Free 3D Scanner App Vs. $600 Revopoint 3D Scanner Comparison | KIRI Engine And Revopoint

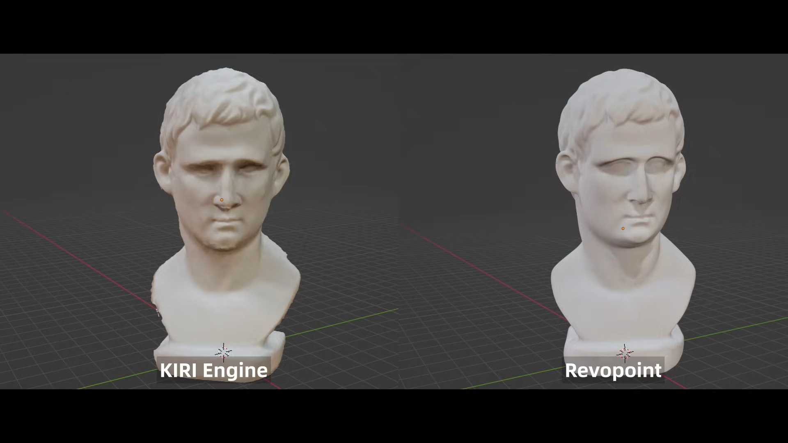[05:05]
the scan from the Kiri engine isn't as gorgeous as the ReboPoint 3D scanner.
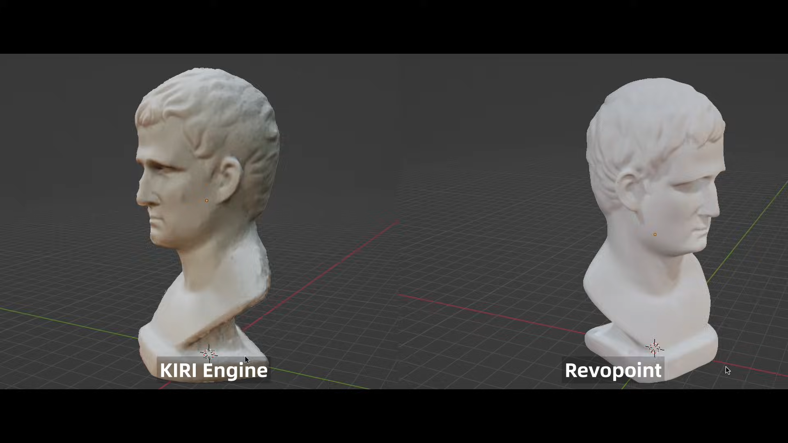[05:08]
So, the ReboPoint wins this round.
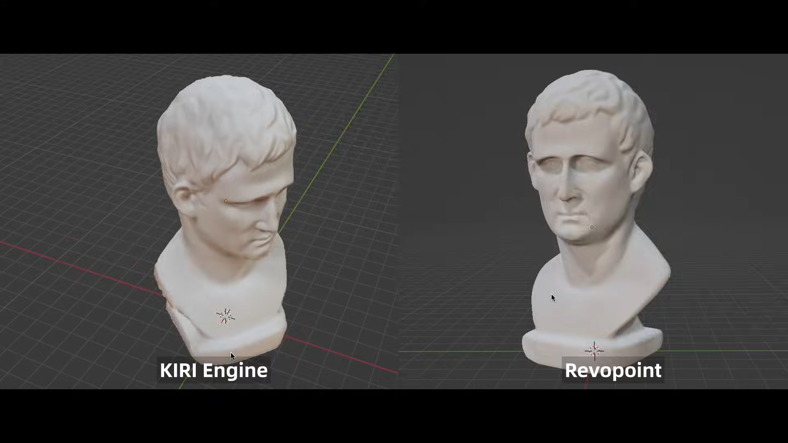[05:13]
Alright, up to the second object. When 2D scanning with ReboPoint, everything that is not black, it captures the surface pretty well.
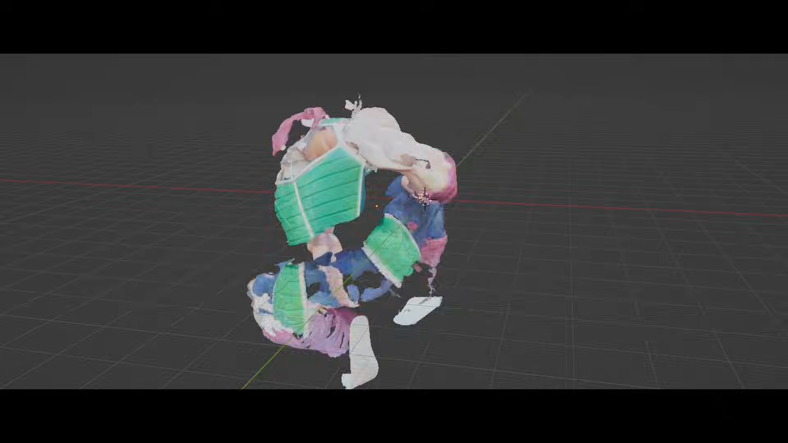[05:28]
So, the final result looks like this.